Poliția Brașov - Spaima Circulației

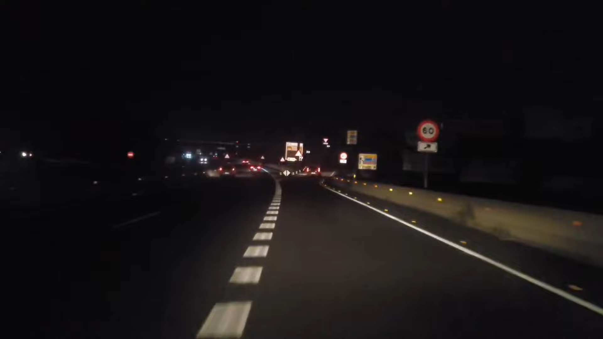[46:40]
Chiar și foarte uzate, acestea se văd perfect și în condiții de întuneric. Ceață și ploaie, pentru că microgranulele de sticlă de pe vopsea vor face posibilă retroreflexia mult timp.